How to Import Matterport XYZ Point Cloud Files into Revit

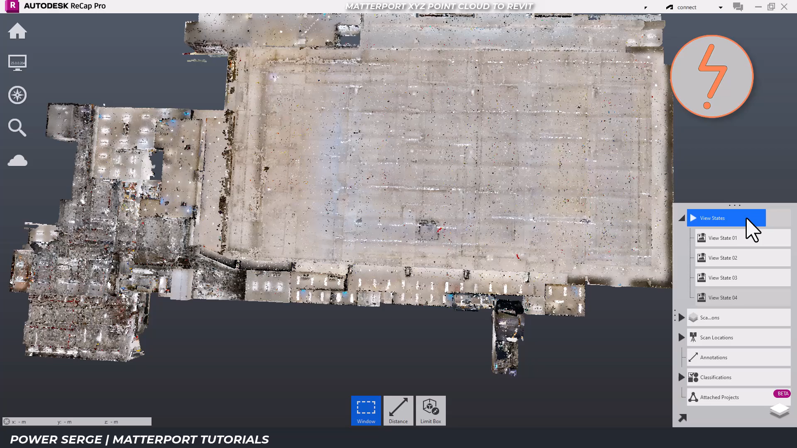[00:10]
In this tutorial, I will guide you through the process of importing an XYZ Point Cloud from your MatterPak bundle into Revit.
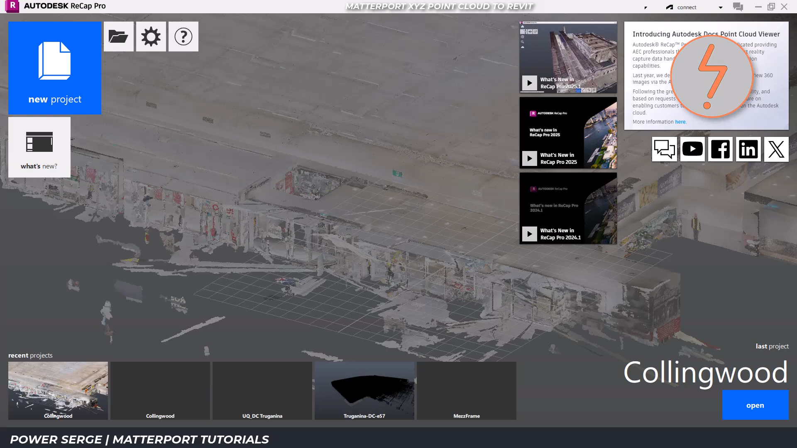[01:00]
Do this by launching Recap and simply drag and drop the XYZ file into the workspace. A prompt will appear to create a new project.
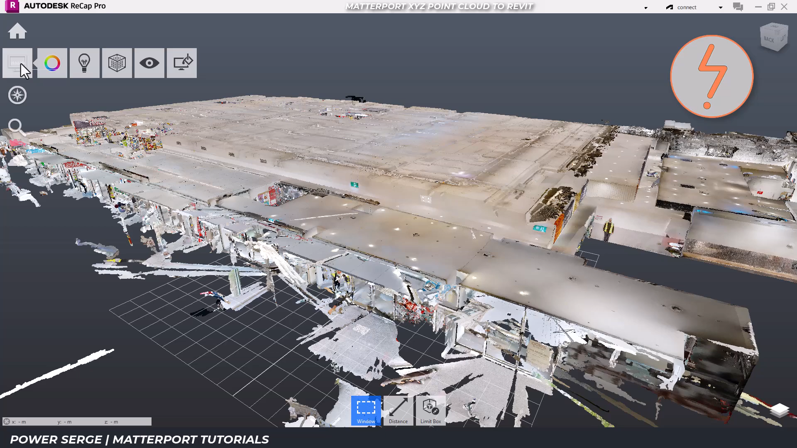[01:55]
This provides an accurate representation of the Point Cloud model for further adjustments. We'll need to locate the origin point. To find the origin, click the monitor icon in the left menu.
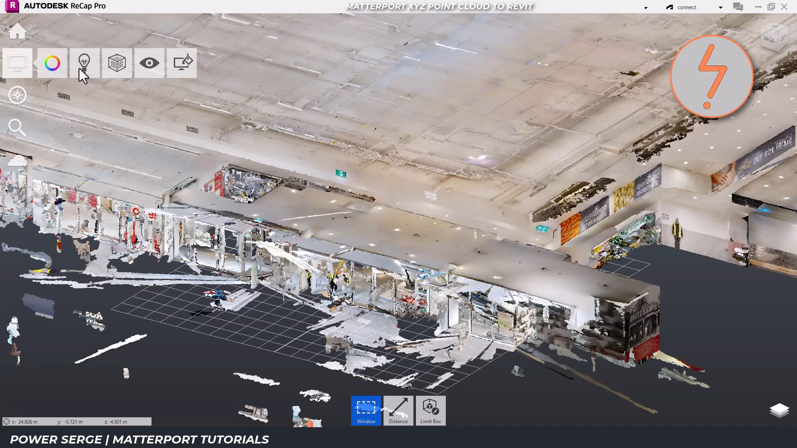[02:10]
Then navigate to Point Display and select Update Origin. Every Recap model has a default origin point.
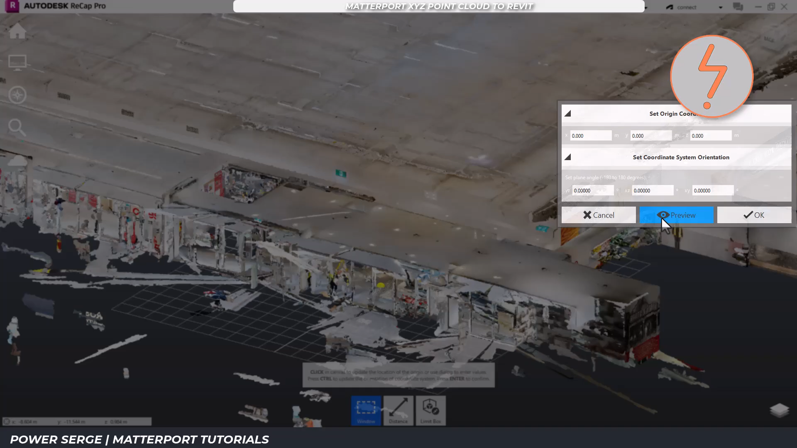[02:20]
For XYZ files, it's assigned during the Matterpack conversion process. The default origin will appear as a yellow dot in your model.
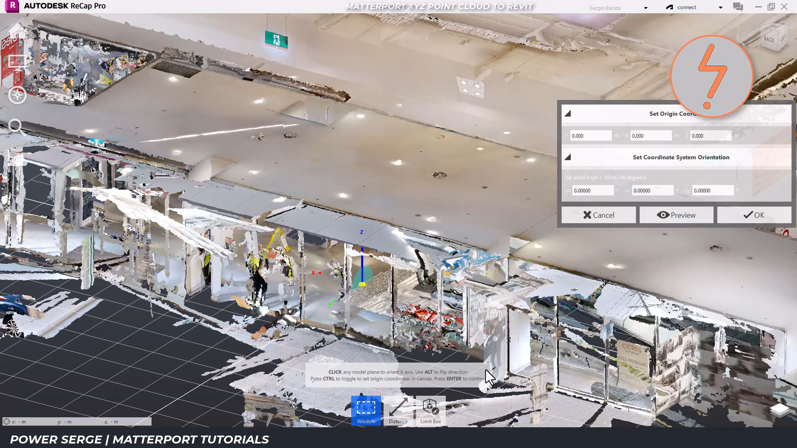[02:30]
I recommend adjusting this origin to suit the set out of the building. This alignment simplifies the import process in Revit.
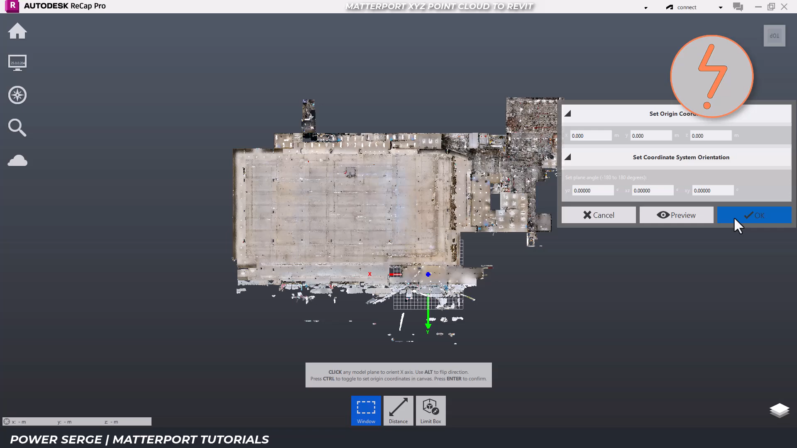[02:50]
While Matterport typically performs well in this regard, on-site conditions may require some manual refinement. Again, refer to my detailed recap tutorial for help in this regard.
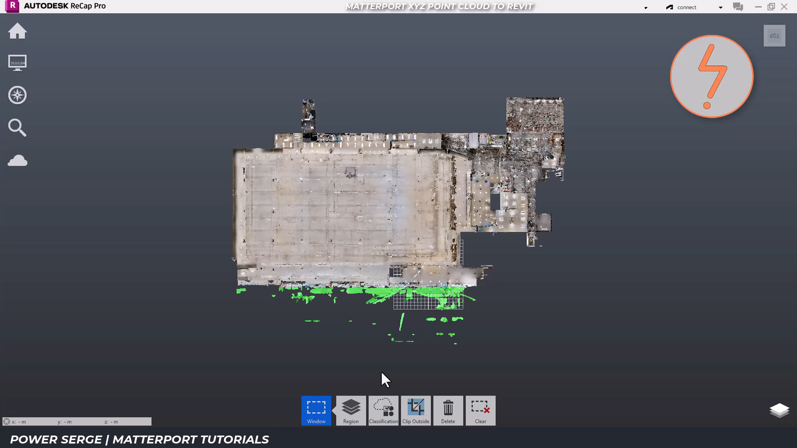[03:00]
Save your progress once adjustments are complete.
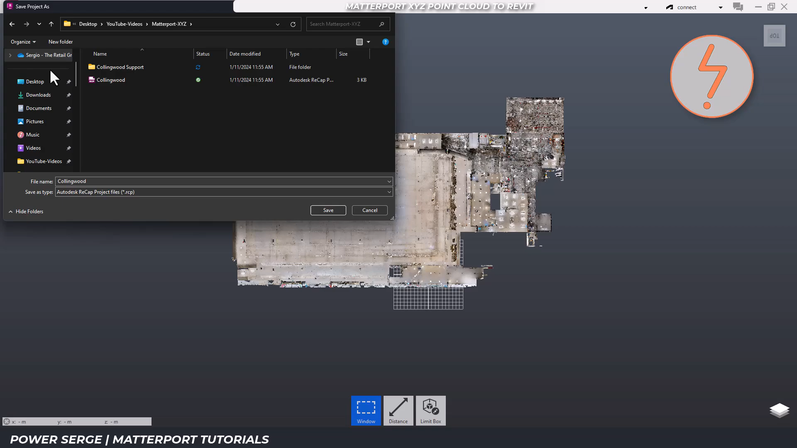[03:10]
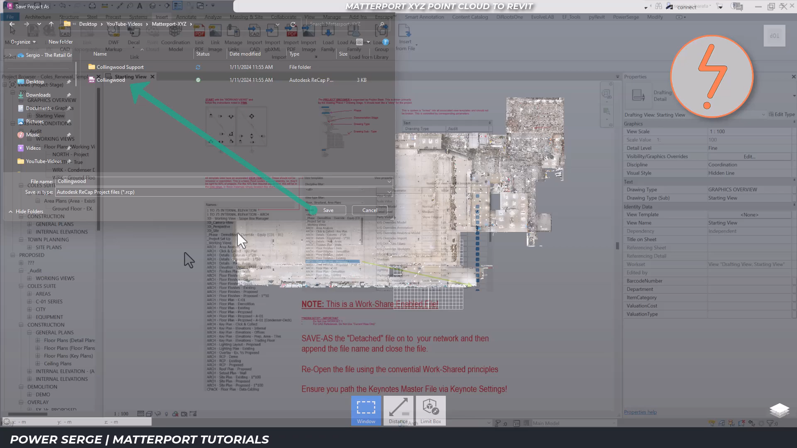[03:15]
Now transition to Revit. Use a working view within your template where Revit's internal origin is visible.
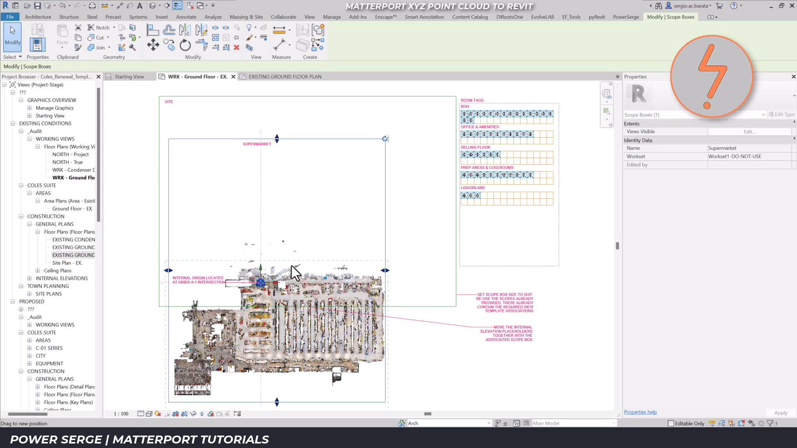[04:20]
Assign the scope box to placeholder views in your template for consistency across multiple views. This approach is a serious time saver.
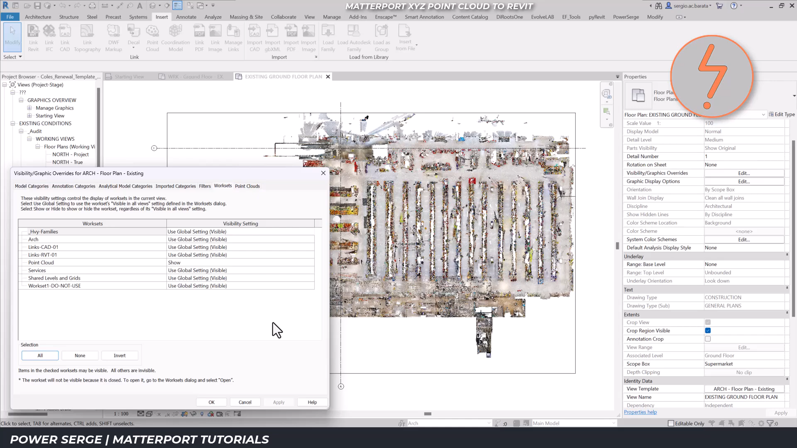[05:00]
This approach is a serious time saver. This approach is a visual point cloud. And the structure is a visual point cloud. types, enabling smooth navigation. Before beginning the modelling process, pin the point cloud to prevent accidental movement. Then toggle the pinned element setting in the selection tray at the bottom right-hand corner to streamline navigation without interference.
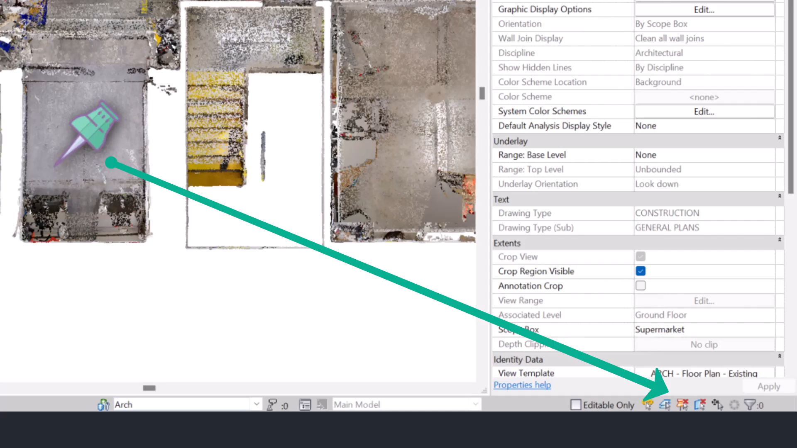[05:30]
Begin modelling by aligning elements such as walls with the visible surfaces of the point cloud. Remember, laser scanning operates on a line of sight principle, meaning that it captures surfaces, not material thickness.
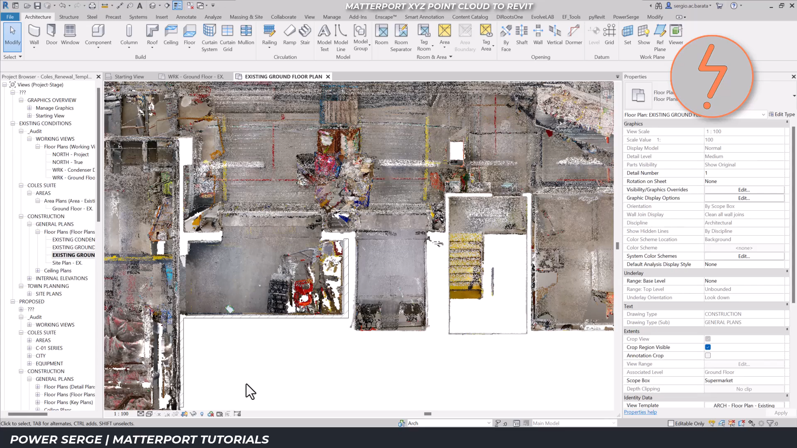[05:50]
To adjust wall alignments accordingly, zoom in to refine placement for accuracy. In conclusion, this workflow ensures an efficient